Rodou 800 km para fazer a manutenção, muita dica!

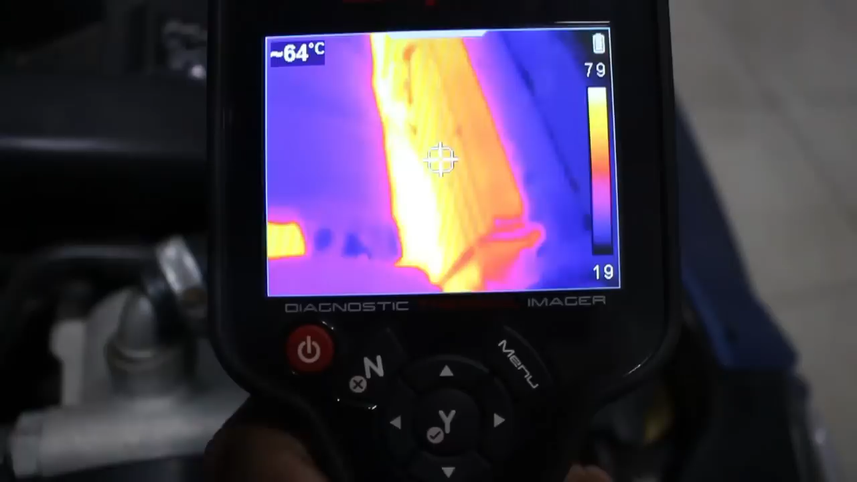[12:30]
On screen: spot 64°C
aí sim hein show de bola agora vem o radiador totalmente aquecido
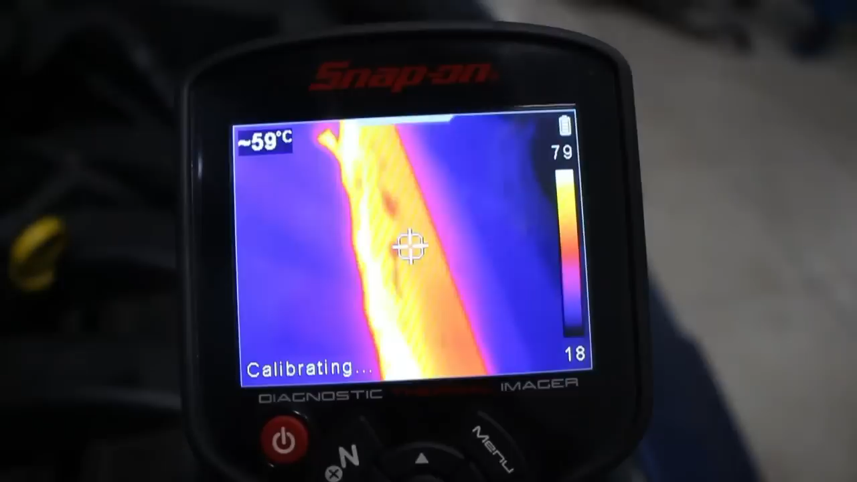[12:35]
On screen: spot 59°C
olha aí olha aí naquele hidrão ó
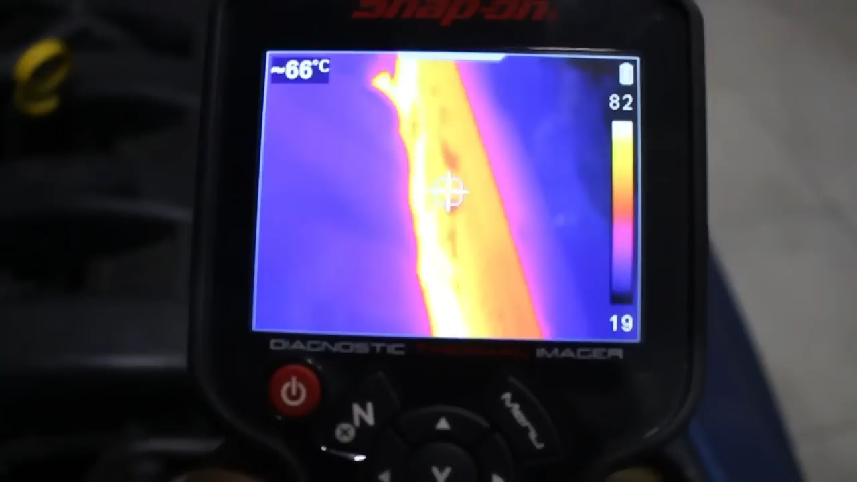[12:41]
On screen: spot 66°C
show vamos ver como é que tá a mangueira aqui
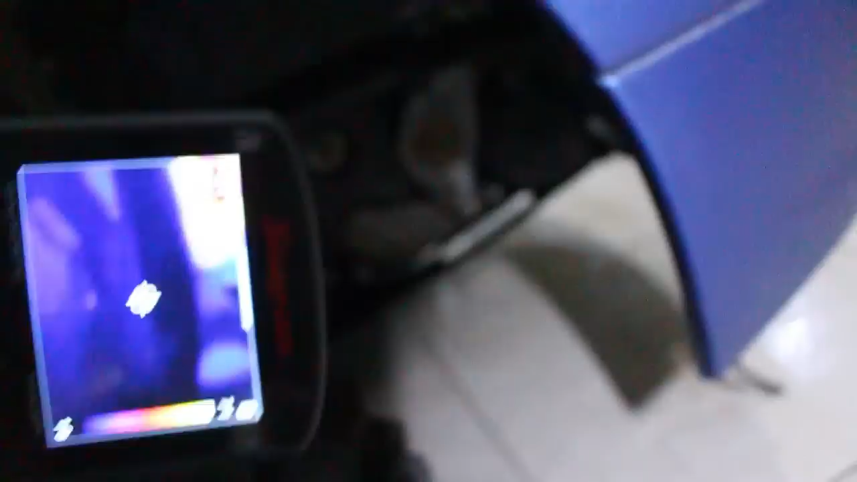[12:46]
olha lá a mangueira ó
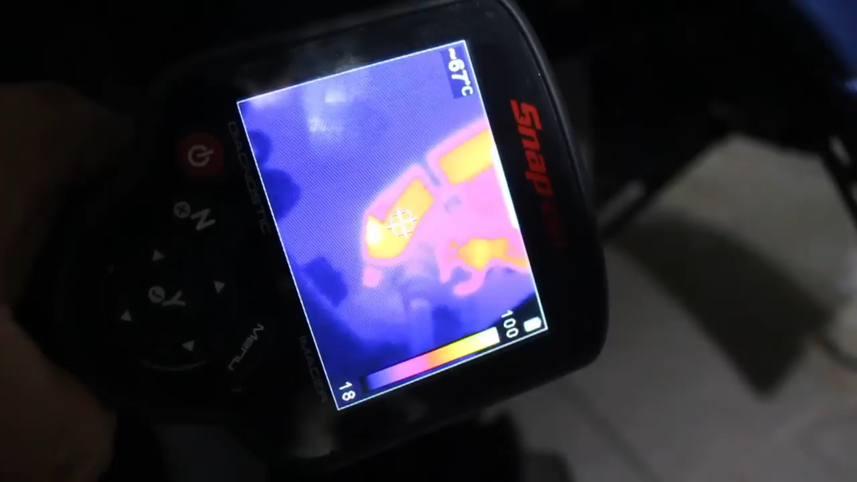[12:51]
mais ou menos setenta graus que é o que tá lá né conta abaixo dos noventa lá no nosso painel lá
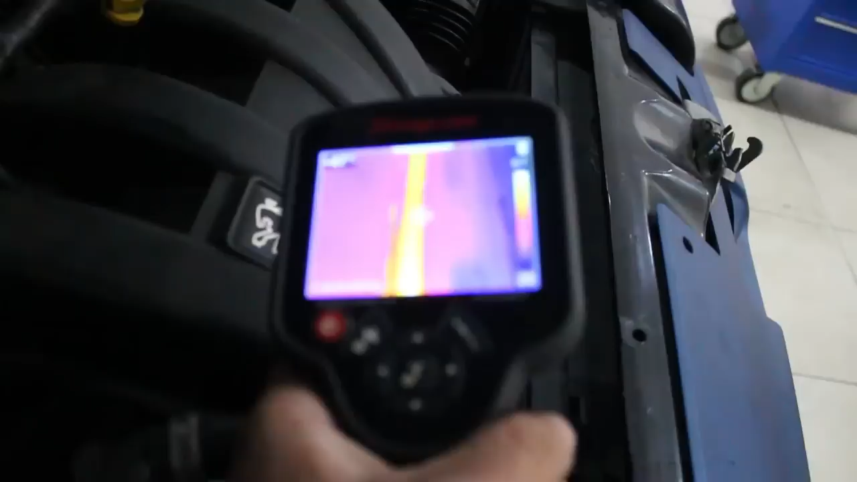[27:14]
funcionando muito bem show de bola já tá com o ventilador ligado tá enriquecendo